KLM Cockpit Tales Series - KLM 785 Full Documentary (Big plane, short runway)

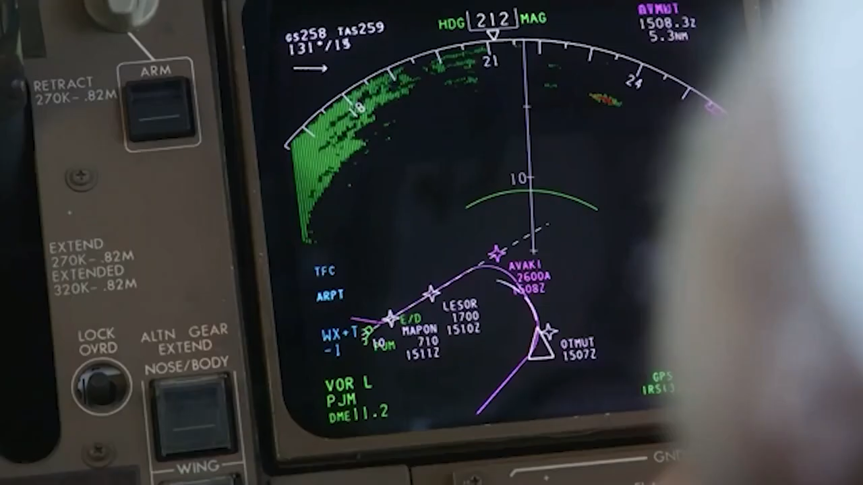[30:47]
Hij moet hier op Avaki op 200 zijn, hè, de snelheid.